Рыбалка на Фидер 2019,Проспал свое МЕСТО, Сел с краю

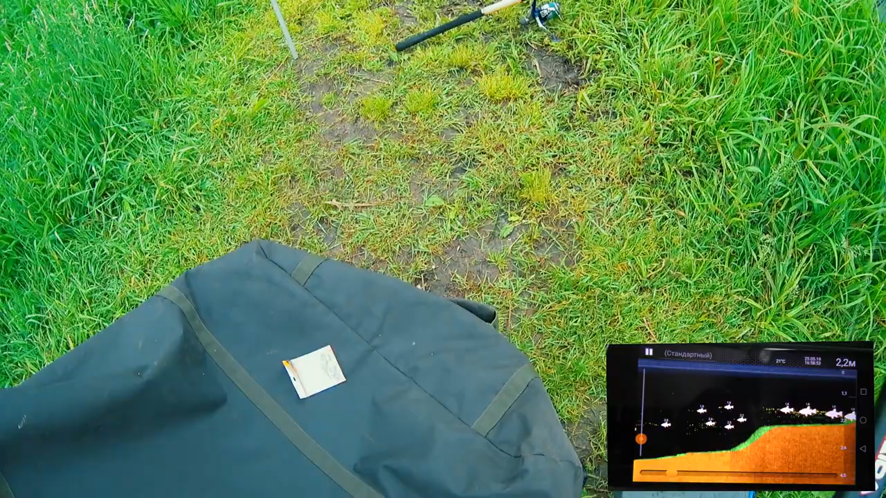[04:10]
Итак Что мы видим Три метра Три метра глубина здесь